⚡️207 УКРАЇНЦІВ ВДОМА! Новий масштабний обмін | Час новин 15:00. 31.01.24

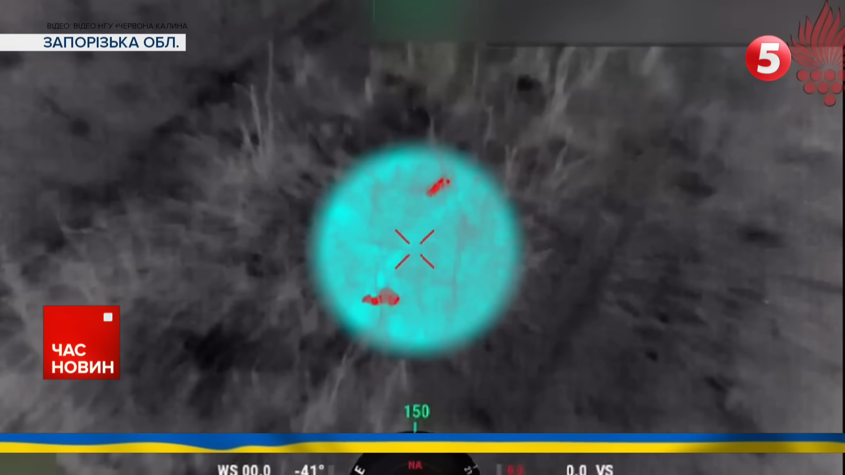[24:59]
Захисники розповідають, раніше окупанти намагалися використовувати ніч, як прикриття для переміщення. Але завдяки тепловізійним камерам їх зусилля марні. Знищення піхоти відбувається цілодобово, каже командир взводу аеророзвідки. Вони прийшли до нас, додому, а не ми до них. І ми любими способами хочемо їх виведити звідси, відправити. Самі бачите, що роблять з містами, з мирними жителями і все інше.